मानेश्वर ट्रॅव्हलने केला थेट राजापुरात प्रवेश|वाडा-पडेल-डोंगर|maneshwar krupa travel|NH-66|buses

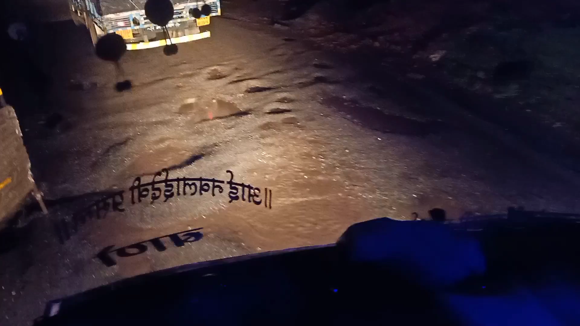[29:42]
पण जो आधीचा जुना रस्ता होता ना तर टप्प्याने टप्प्याने अक्षरशः मध्ये काम खड्डे पडले आहेत. आणि एवढ्या पावसामध्ये हा खड्डा पडतोय तर अजून जुलै महिना बाकी आहे,